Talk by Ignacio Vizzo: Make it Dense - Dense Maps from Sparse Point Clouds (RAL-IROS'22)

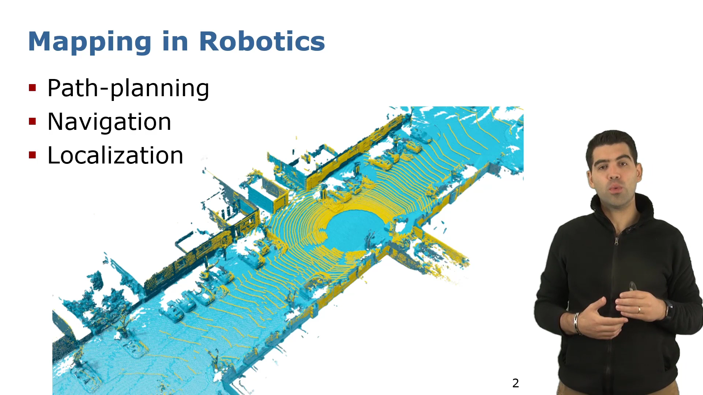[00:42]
Intuition is that the better the quality of the map, the better the robot can solve the task. In our work, we investigate how to use low-resolution LiDARs to create a map of the environment. Then, you may be wondering why we are interested in low-resolution LiDARs.
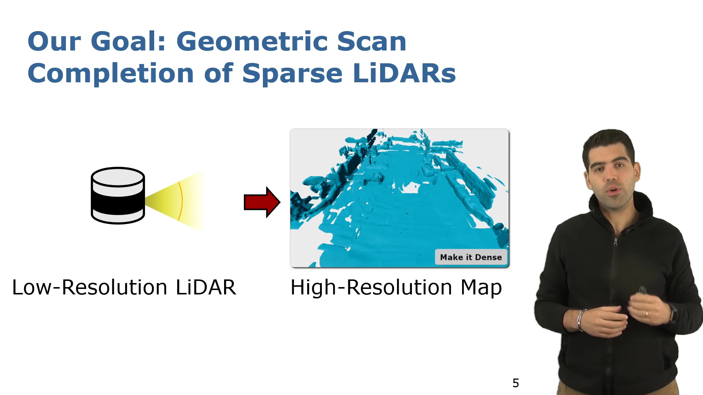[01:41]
Our goal is to provide a denser map representation of the environment even when employing such low-resolution sensors. We achieve this goal through geometric scan completion without having to opt for a more expensive sensor. To do so, we revisit the traditional volumetric pipeline based on TSDF and propose a neural network to aid the 3D reconstruction.
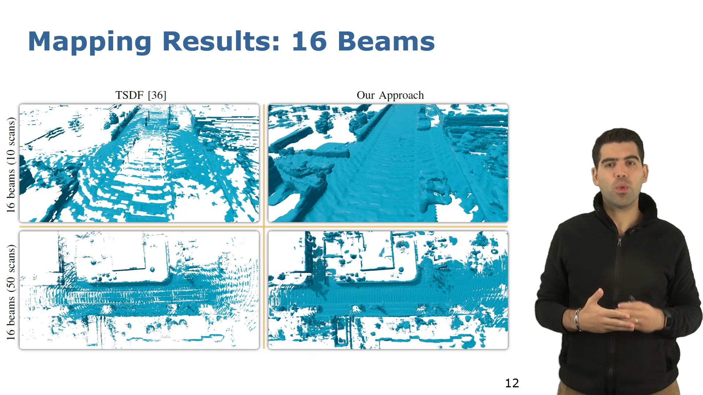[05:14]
As seen here in the picture, on the bottom left, for a traditional TSDF pipeline, even when iterating more scans, is not sufficient to fully reconstruct the environment. Our approach can recover with more accuracy the environment that the robot is navigating. Additionally, we investigate how our system can also be helpful when using high resolution sensors. As an example, the road might be moving at high speed or the LiDAR can be dropping some frames, for example, to networking problems. As a result, the map obtained, even when using high resolution sensors,
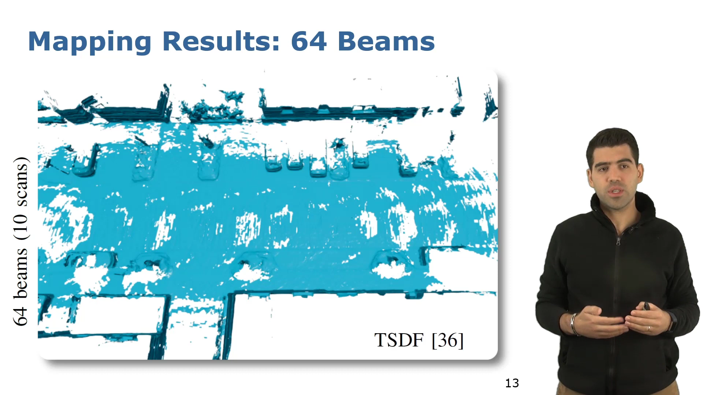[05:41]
can be quite sparse, as shown here on the picture on the left. In such scenarios, our approach can aid the mapping system and make it dense, showing that our system is not only helpful for using with low resolution LiDARs, but also improves the map quality under challenging conditions such as high speed runs or when the sensor is dropping frames.
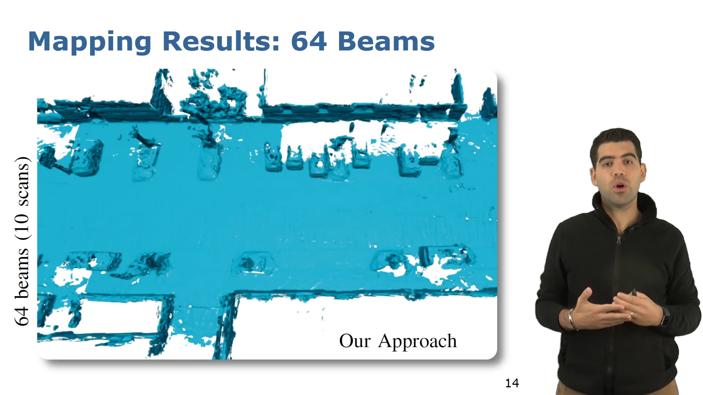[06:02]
In summary, we propose a 3D mapping system using low resolution LiDAR sensor. Our approach combines a traditional mapping system based on TSDF and a completion network that basically aids the 3D reconstruction of the TSDF system. In our work, we show how we can combine a low resolution sensor with a completion network to obtain similar results as those obtained with high resolution ones or sometimes even better.